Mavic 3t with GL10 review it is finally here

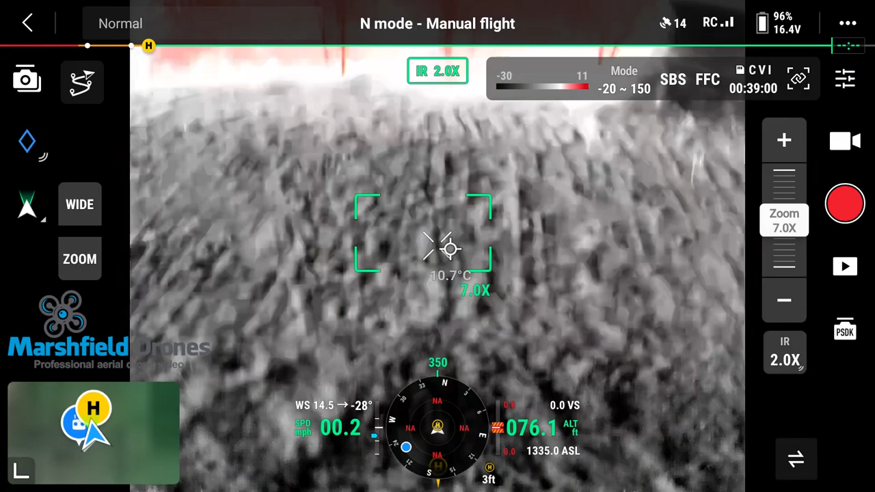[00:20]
Initially set up the Mavic 3T with the GL10 spotlight combination here and turned it on. It complained about magnetic interference.
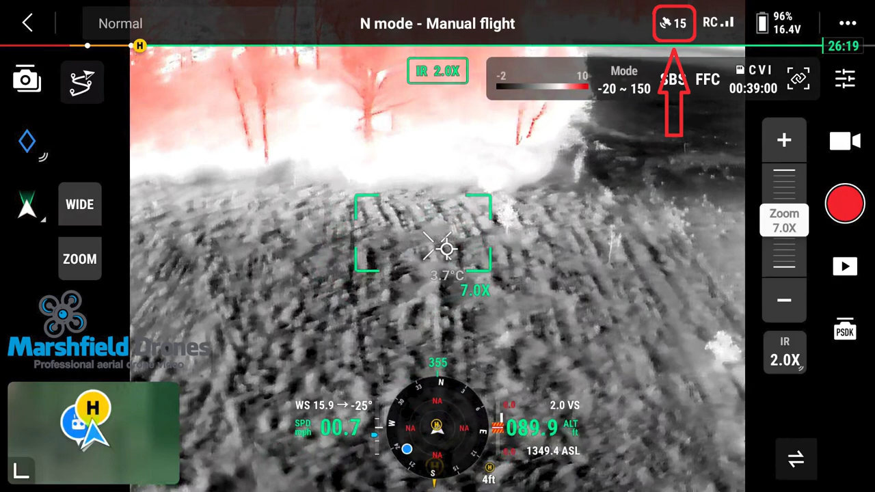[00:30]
I went through a calibration with it on and then it checked out. But if you notice up there in the top right corner, keep an eye on that the whole flight and you'll see pretty much a constant satellite fluctuation. It does get better and better as it goes, but it's definitely out of the norm. Something to keep an eye on.
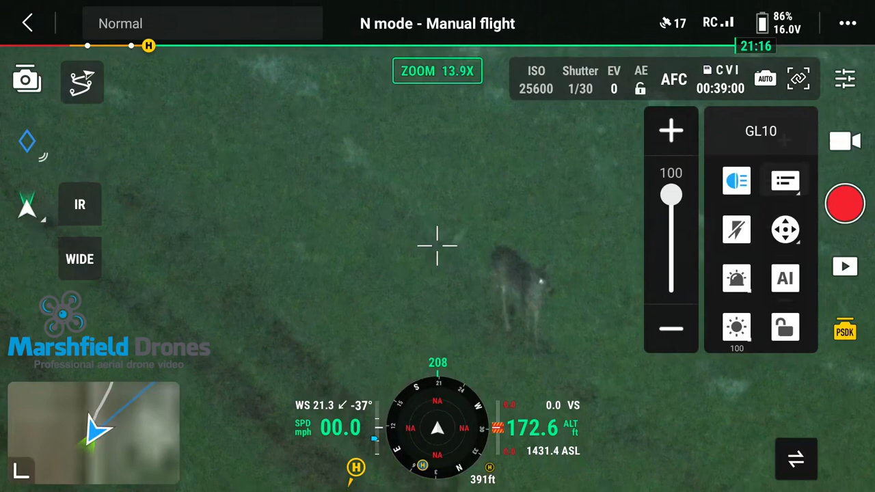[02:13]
This seemed to fix itself when zooming the camera. I think it's related to the change between the zoom camera and a wide-angle camera. With a little practice, you can find a sweet spot, and everything is nice and clean.
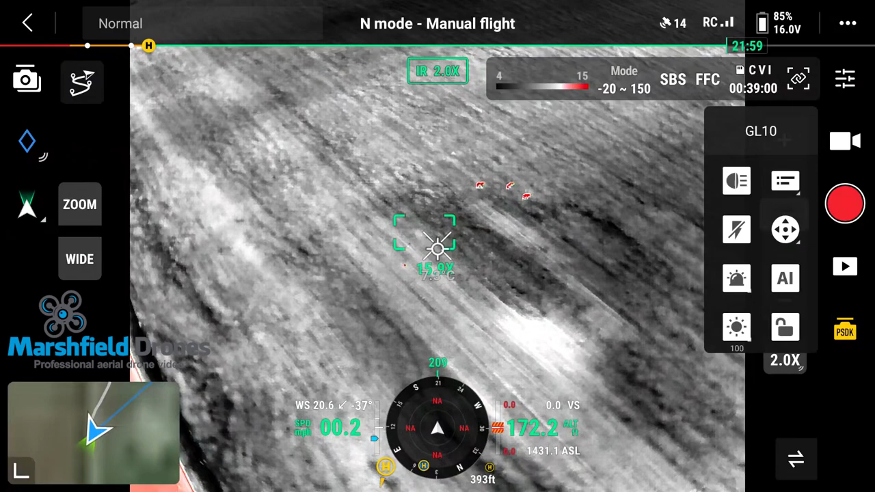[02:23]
Typically, when I scan for deer during recoveries, I stay at 250 to 200 feet. A lot of times you find a deer in thermal and then descend to around 150 to 100 feet to verify what you're looking at with the spotlight. This spotlight is more than sufficient for that. Some negatives, the spotlight is a little on the taller side, and given the added weight, you can feel it makes the drone a little bit sluggish in maneuvers than what I'm used to.
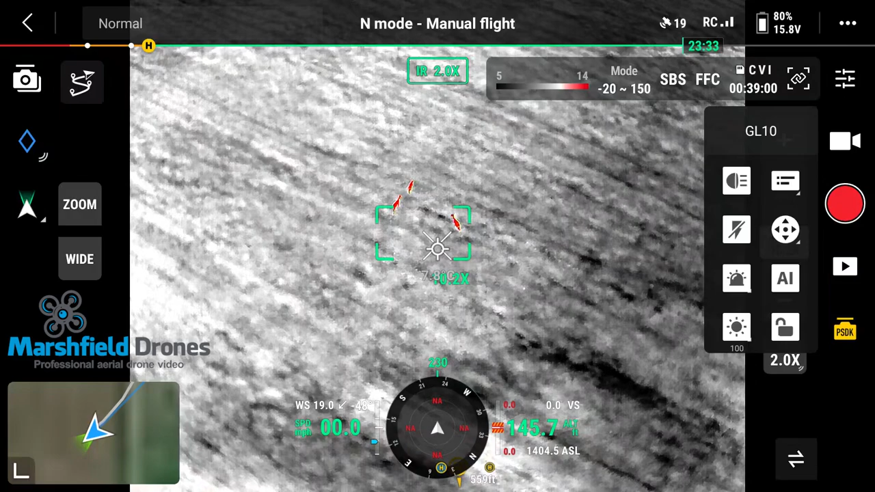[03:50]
will be a game changer for finding things at night. Stay tuned for a review on the GL60 Mini as soon as I get my hands on one.
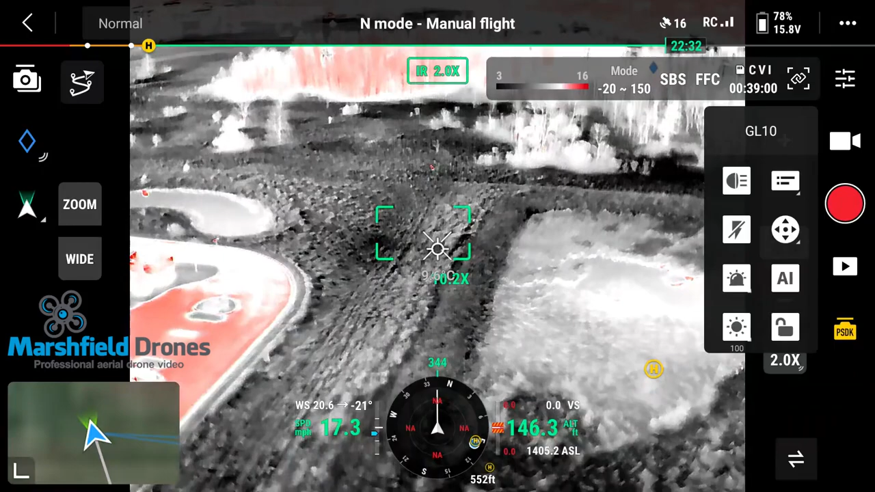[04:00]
Keep in mind the GL10 for the Mavic 3T in this video is 1800 lumens and it performs great. So imagine what 7000 lumens could do for recoveries. Stay tuned.
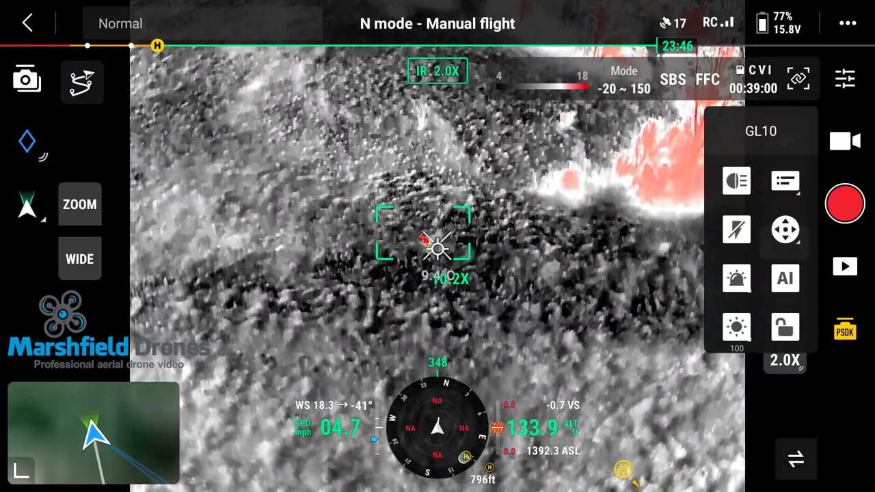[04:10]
I will be doing a video going over the full kit that I use for deer recoveries. I will be going over all the hardware and software I use to make my recoveries easier. If you have any questions, please leave me a comment and subscribe to see more.